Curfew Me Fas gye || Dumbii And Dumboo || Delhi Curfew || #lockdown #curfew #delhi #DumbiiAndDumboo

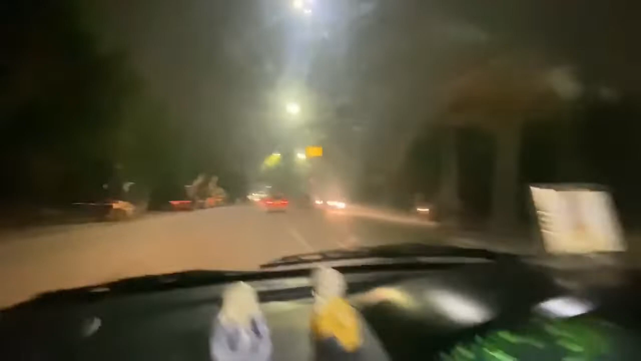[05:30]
ये तो फिर भी नोएडा है लेकिन इससे लगा दिल्ली के रोड दिखा दी ना अभी तुमने, कसम से मजा आ जाने वाला है। ऊपर से मैंने नोएडा भी इतना खाली नहीं देखा बे, इस समय जब हम ऑफिस से जाते हैं भरा पड़ा रहता है।